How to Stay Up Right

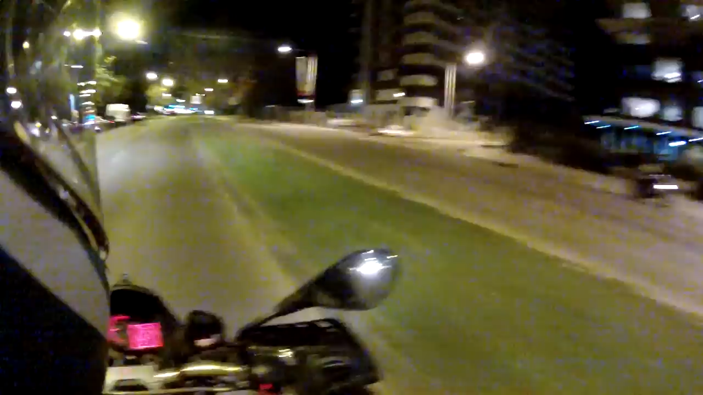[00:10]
What are you all doing? Well, today's topic is actually from a subscriber.
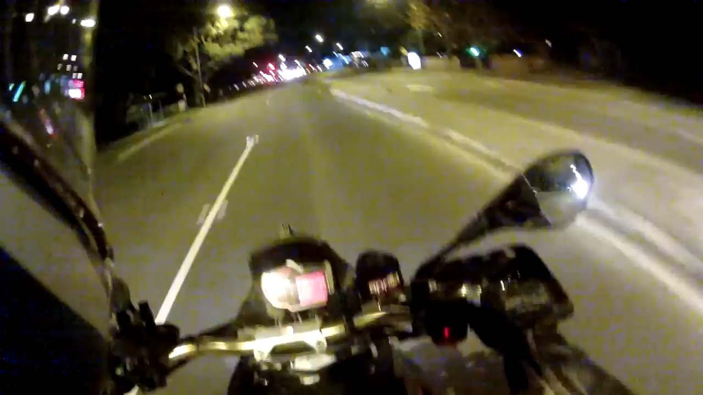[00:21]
The subscriber that got in contact with me wanted to know, how do you stay safe on a bike? Step one for being safe. The car in front of me, he's texting away on his phone. I could easily lane feel through here,
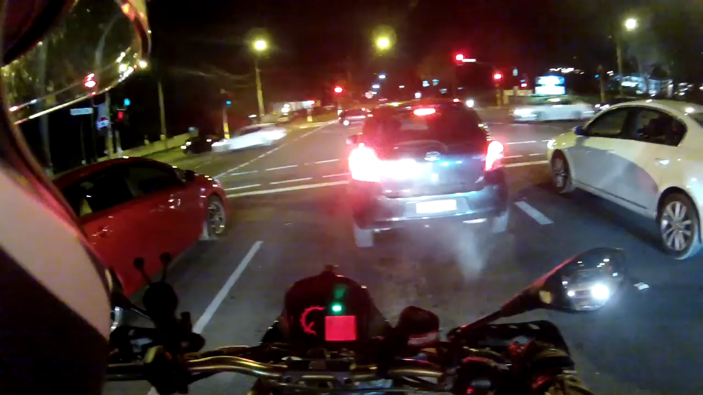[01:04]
And if I was standing in front of him, I'm a dead man standing in front of him. I'm a dead man. So that's step one of staying safe. Well, there's
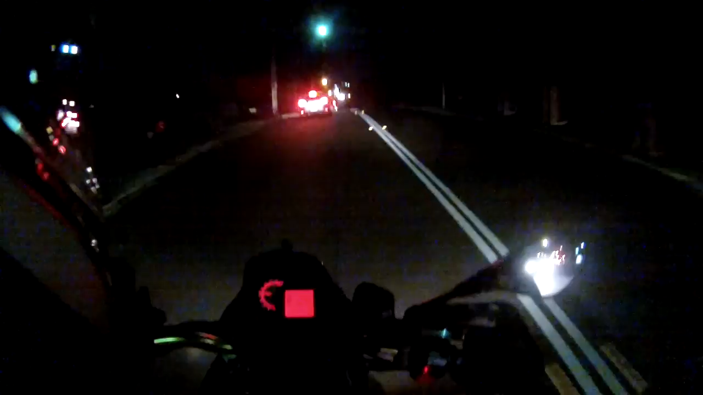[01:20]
five simple steps that I follow day to day when I ride a two-wheel motorcycle, a two-wheeled vehicle. And these five steps actually work, I'll tell you that. And it's not steps that I made up, it's the steps that I've been using from pros who've been riding for 20 plus years, from the instructors that taught me when I went to get my license, and from also the intranet, like motor vloggers who have taught me on how to ride safe.
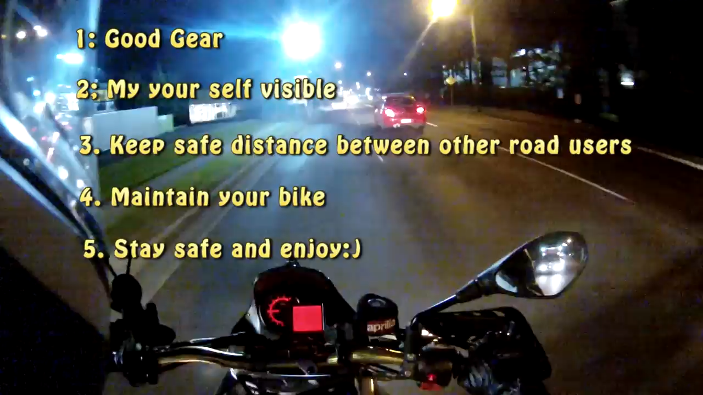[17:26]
And number five, like I said, be aware of other drivers. If you think that driver is distracted, get away from him. Don't be near him. There's no need for you to be near him, right? And if it's safe to do so, you can tell him off to put his phone down or something like that. Don't get angry at him. Just tell him to put his phone down and just point at your camera. They'll understand. If you have cameras, by the way. Get camera, it's pretty safe. See, like that one, he took ages to change lanes. That's a very risky decision. And now he's just tailgating him because he's pissed off.